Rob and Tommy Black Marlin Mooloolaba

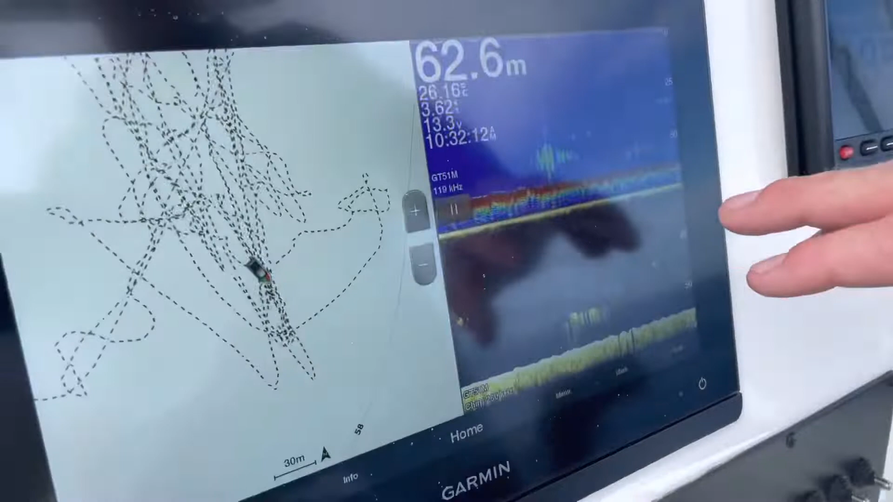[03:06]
On screen: depth 62.6 m
And we've got our GT51 on our Garmin unit here running. And we've got just our down view and our traditional.
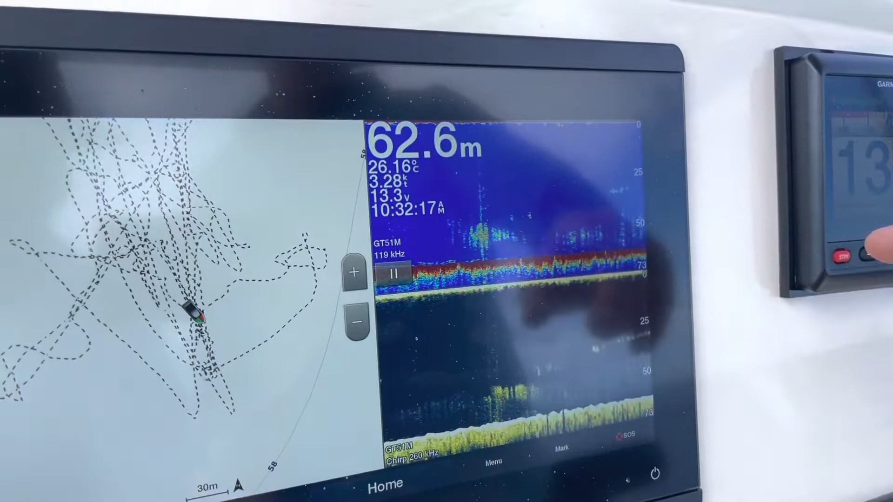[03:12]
On screen: depth 62.6 m, water 26.16°C
Running that on 260 MHz and Cherb on the traditional.
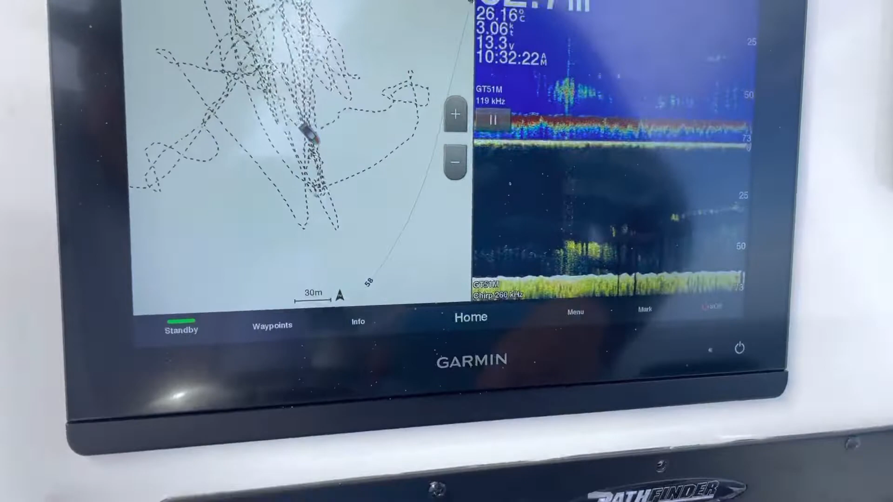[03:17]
On screen: water 26.16°C
So, that's all our bait school through here. So, we're just getting up ahead of it. We're going to auto-pole it.
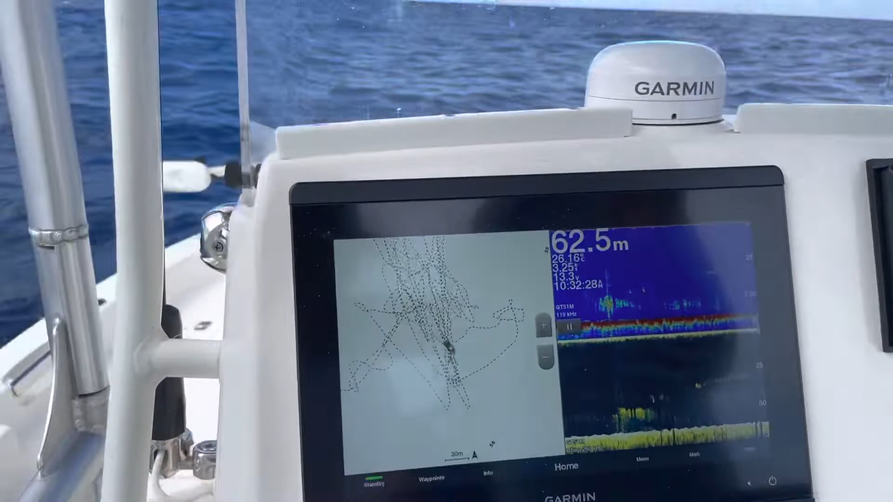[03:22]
On screen: depth 62.5 m
Keeping us nice and straight. Getting in front of those bait schools. Dropping the Minkoda down.
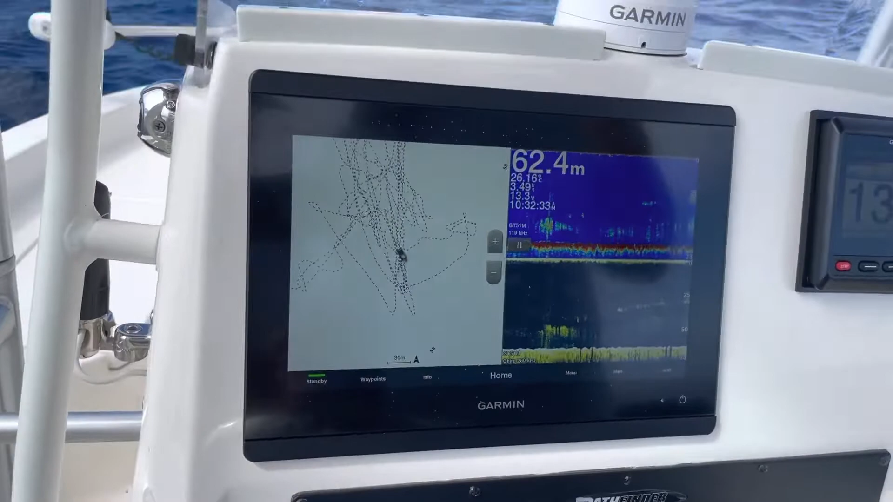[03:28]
On screen: depth 62.4 m
And putting our bait right on top of those schools. With the Marlin and feeding them.